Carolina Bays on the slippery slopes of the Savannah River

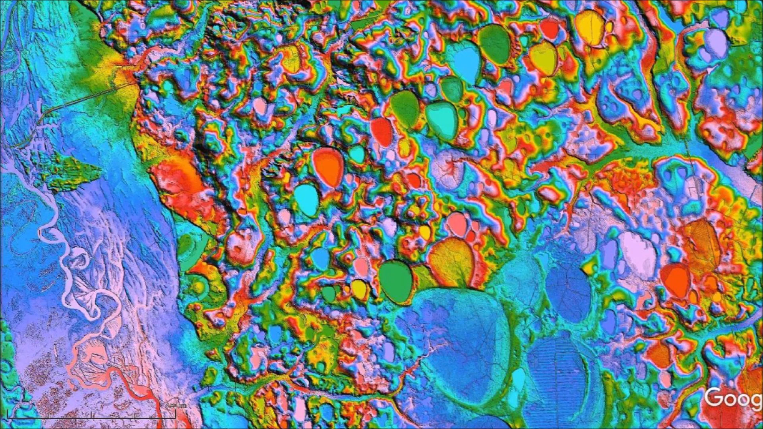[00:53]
The center of the image has an elevation of 58 meters above sea level, and the bottom of the image corresponds to an elevation of 43 meters above sea level. You will find a link to the LiDAR visualization tool for Google Earth by Michael Davias in the description of the video. There are two things that are immediately obvious. The first one is that the Carolina bays are not elliptical, and second, the emplacement of the bays shows a particular sequence of formation. From the geological law of superposition, it follows that bay number 1 was emplaced first because the creation of bay number 2 overlaid the pointy end of bay number 1.
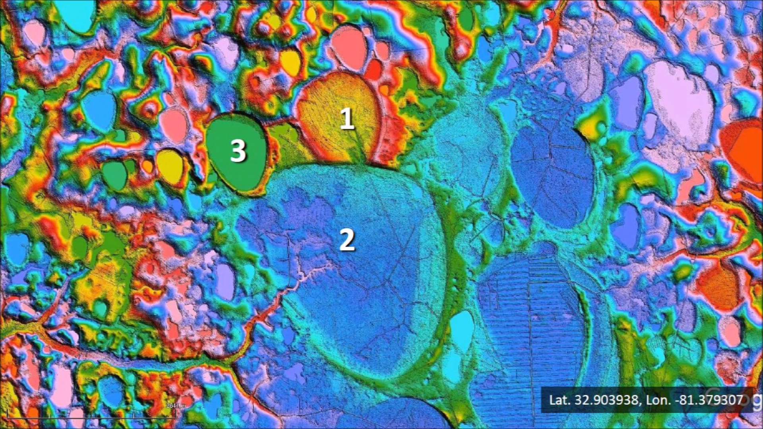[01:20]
Bay number 3 was created after bay 2 because we can see that it spilled some of its rim into bay number 2. We will now look at bay number 3 in more detail. This is a closer look at these three bays and we can see that bay number 1 drains into bay number 2, which is at the lower elevation. There is a fringe of alluvial deposits within bay 2 at the point where it intersects bay number 1. Bay number 3, which was created after the first two, has a thick and sandy rim on its southeast side, typical of Carolina bays. A satellite image of the same area shows the bays as different shades of brownish vegetation,